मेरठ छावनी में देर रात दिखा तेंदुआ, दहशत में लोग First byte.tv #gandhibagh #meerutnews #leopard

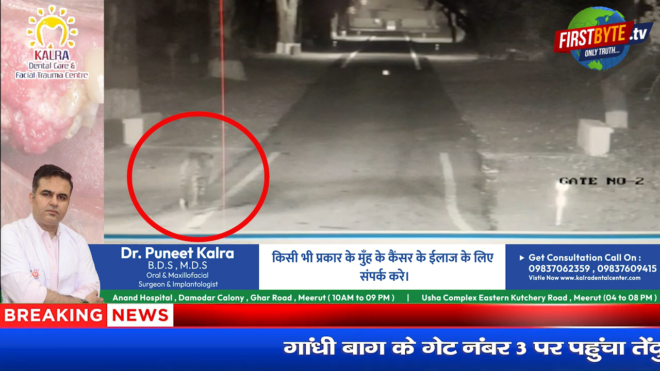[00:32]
जिसके बाद पुलिस को सुचना दी गई सदर बाजा पुलिस ने रजबन बाजा समेत आसफास के चेतर में अनाउंसमेंट कर दुकाने बंद कर आई और लोगों से घरों के अंदर रहने की अपीर की पुलिस
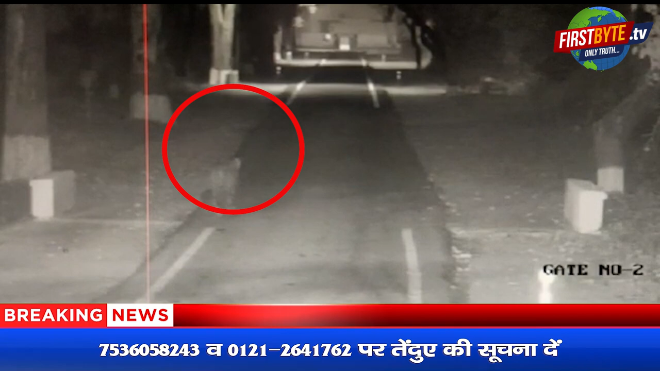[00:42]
ने वन विभाग की टीम के साथ पश्टिम यूपी सब एरिया कैंटीन वे आसफास के शेत्र में तैंद्वे की तलाश शुरू कर दिया रहागीर गौराव सिंग ने भी रात नो बजे के गांधी बाग गेट नमबर तीन के पास सड़क
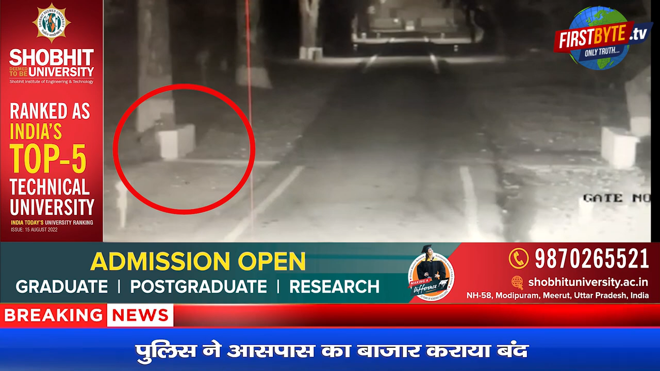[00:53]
पर तैंद्वे को चहल कदमी करते देखा देखे गांधी बाग पहुँचे तैंद्वे की तस्वीरे कर दो